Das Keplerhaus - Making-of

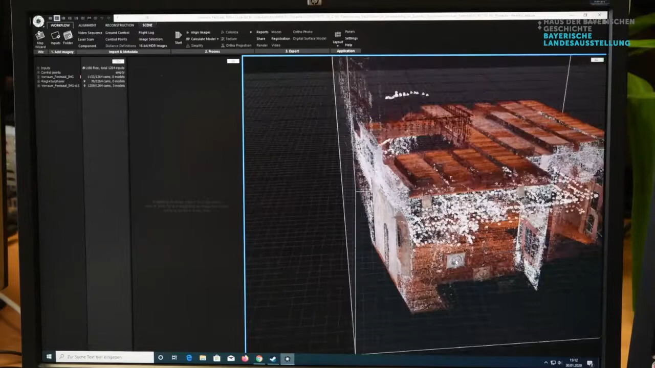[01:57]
Hier fand die Fusionierung der 3D-Punkte-Wolken aus der Fotogrammetrie und aus den unterschiedlichen Laserscans statt.
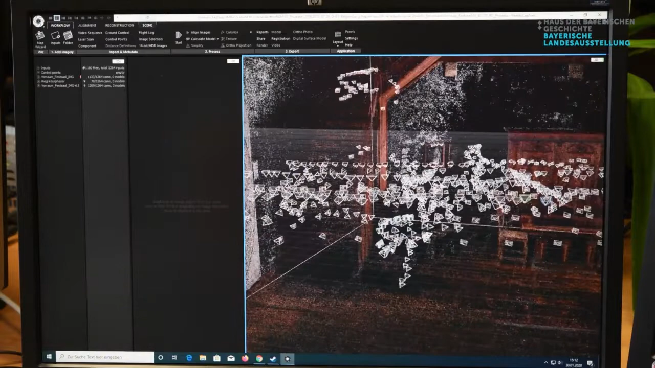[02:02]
Der heutige Ist-Zustand mit allen historischen Details
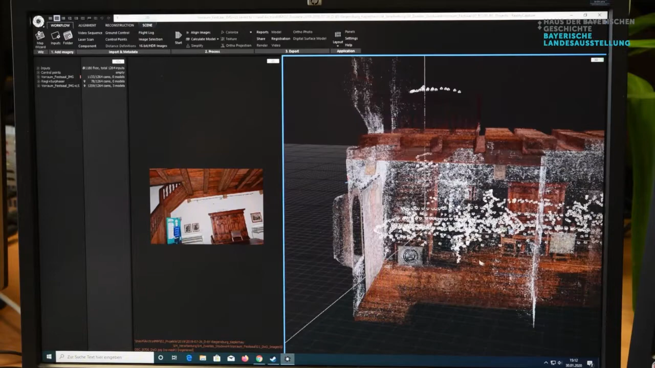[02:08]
diente als wichtige Grundlage für die computergrafische, manuelle 3D-Rekonstruktion des Keppelhauses.
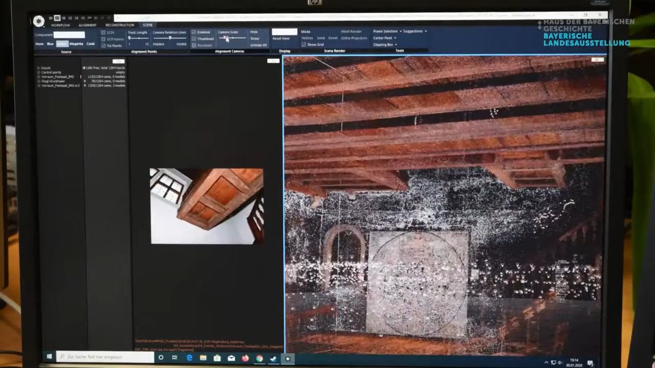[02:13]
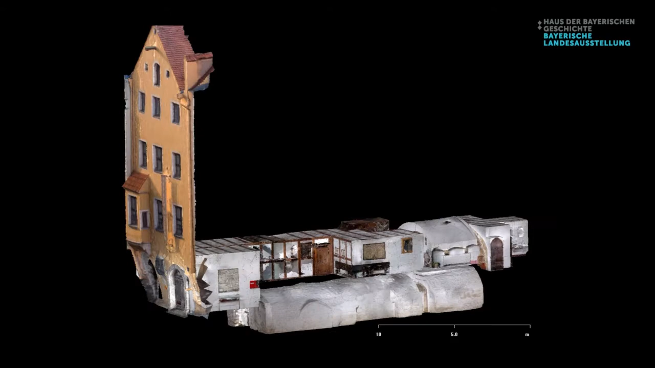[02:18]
So entstand eine komplette Aufnahme aller Museumsräume, inklusive Keller und Frontfassade,
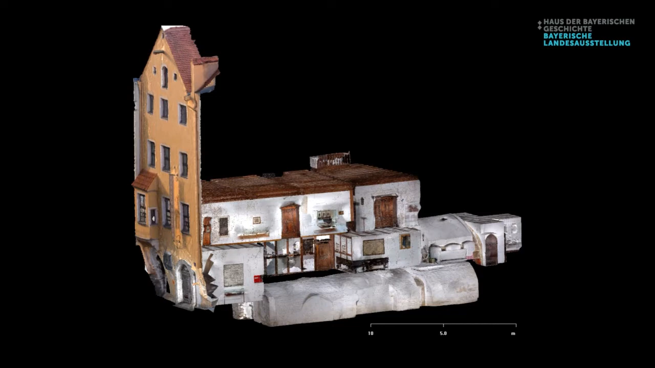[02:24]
die auch für zukünftige Planungen vielseitig Verwendung finden kann.